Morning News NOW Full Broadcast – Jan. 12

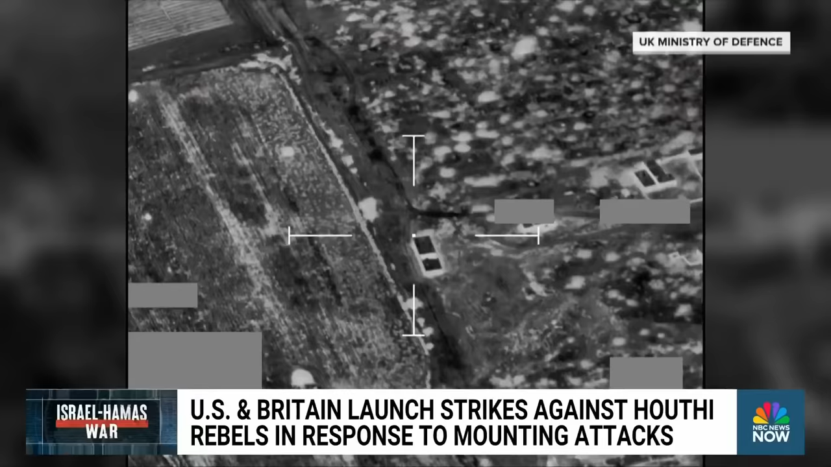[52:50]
on commercial ships in the red sea the strikes further escalate the war in middle east
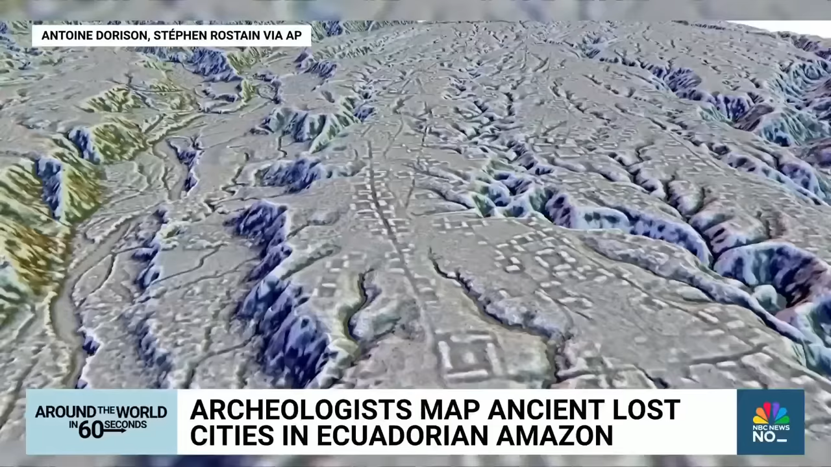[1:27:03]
000 farmers 2 000 years ago recent mapping by laser sensor technology revealed those sites to be part of a dense network of settlements connecting roadways